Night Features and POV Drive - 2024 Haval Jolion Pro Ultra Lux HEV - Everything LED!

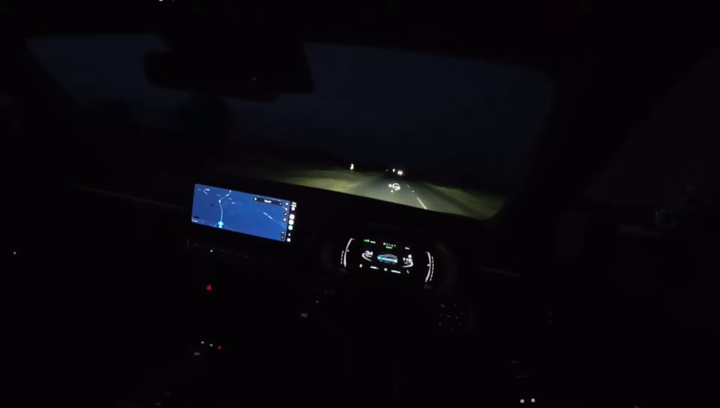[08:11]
So because of that, it does add some ambience in the cabin. It doesn't make you feel like, you know what, I'm in an old car or anything like that. And because the graphics as well on the screens are crisp, and you can also see with this what is this thing now in front of me, HUD, you can see very well that it shows you the speed very well. It doesn't necessarily cause any, like, it doesn't disturb me in any way. So I think from lighting perspective, the car overall, I'm okay with it.